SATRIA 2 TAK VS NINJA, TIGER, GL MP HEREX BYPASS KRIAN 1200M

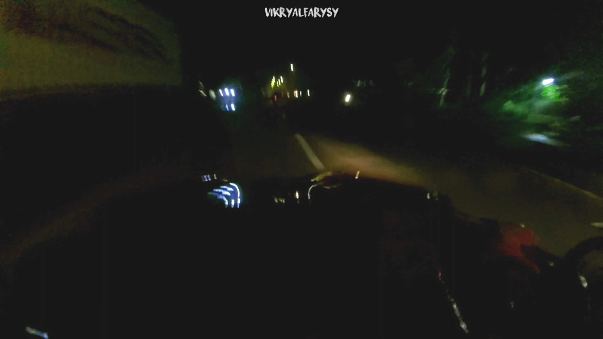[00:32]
MP MP MP kencang MP gak nyalip MP nyalip karena aku Nurunin gas